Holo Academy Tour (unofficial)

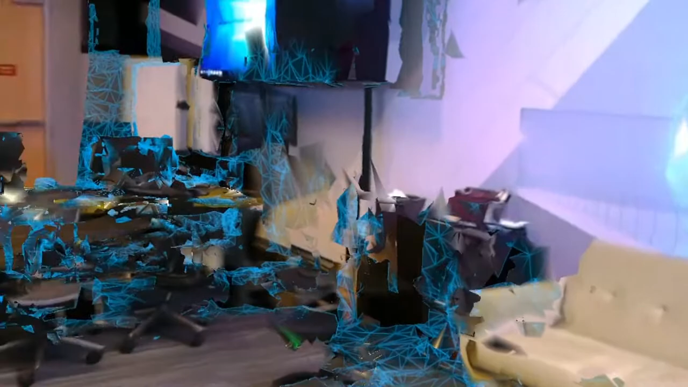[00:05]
Hello everyone, welcome to the Holo Academy. So I scan the space with the HoloLens room scanner.
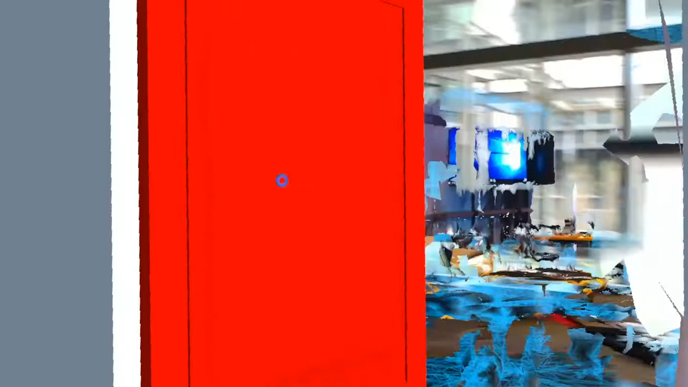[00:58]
I'm about to walk through the red door.
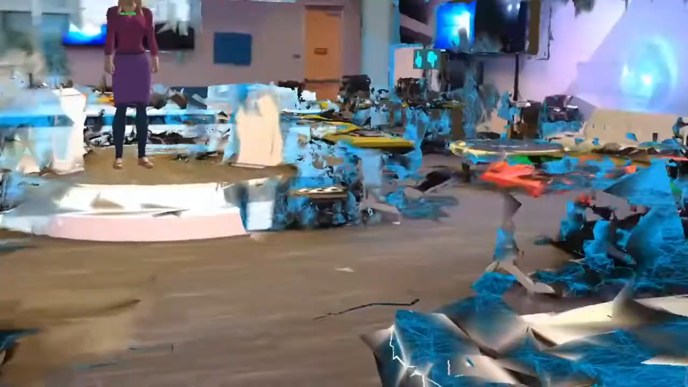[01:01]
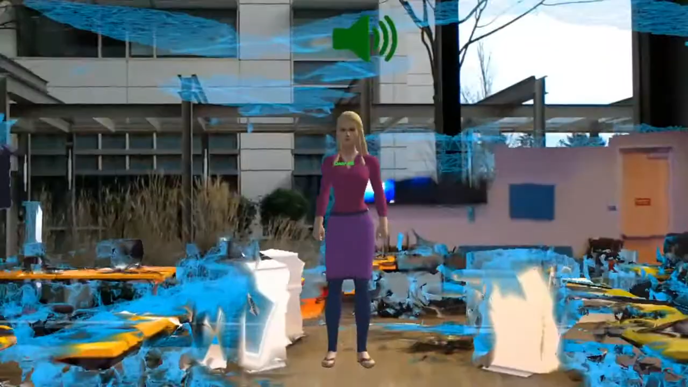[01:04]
Aha, there's another user standing on the podium there.
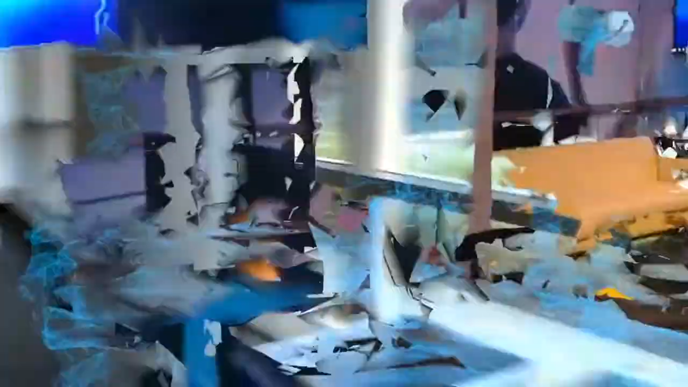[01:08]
So, you can join other users in this Holo Academy virtually to collaborate on your next big idea.
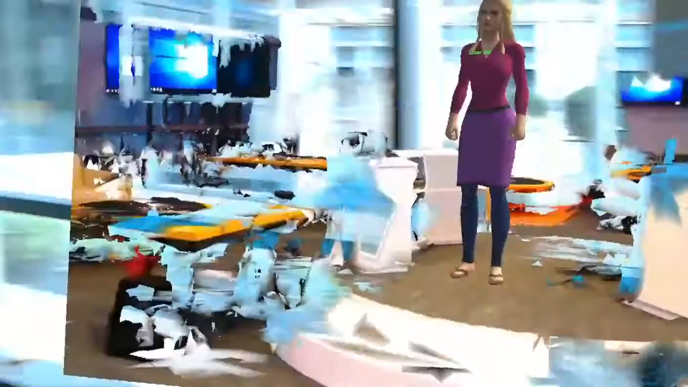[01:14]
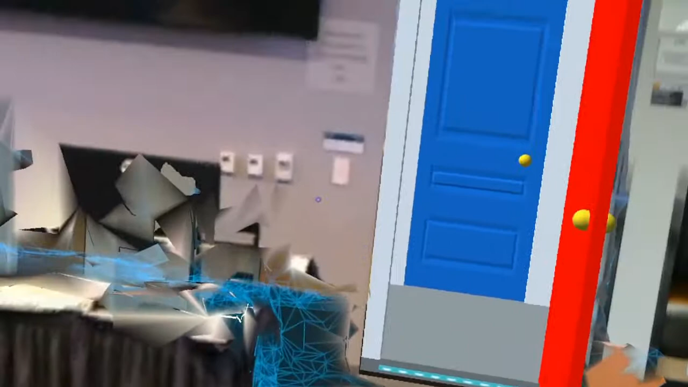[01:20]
And here is a look back into the hallway. Open minimap.
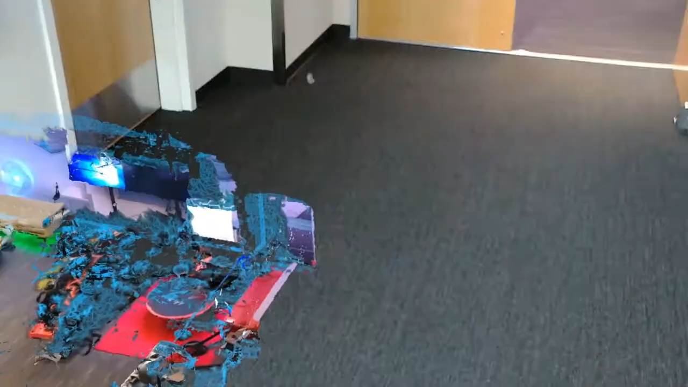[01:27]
Open minimap.
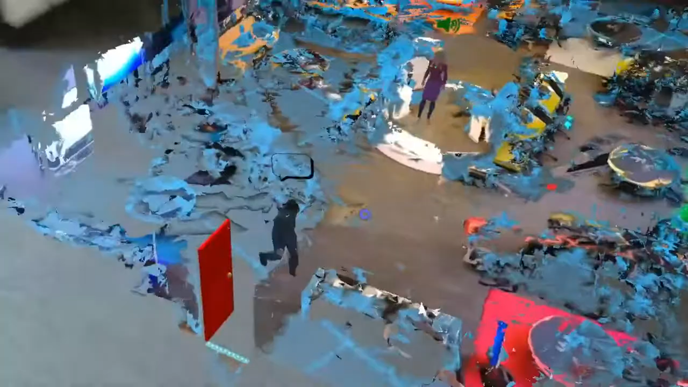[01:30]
So here, I'm just looking down at the floor because that's where the minimap is.